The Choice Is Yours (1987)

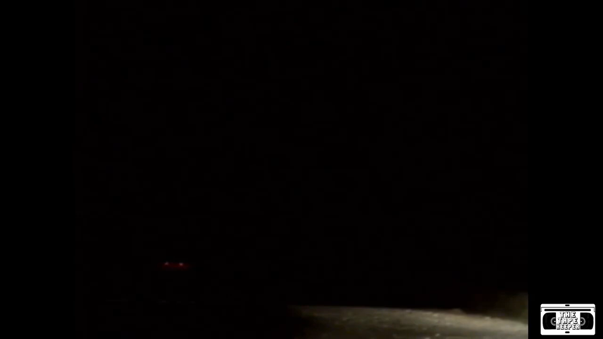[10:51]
What followed was a high-speed police chase that ended up in a multi-car accident causing $28,000 worth of damage and almost killing three people, including Paul himself.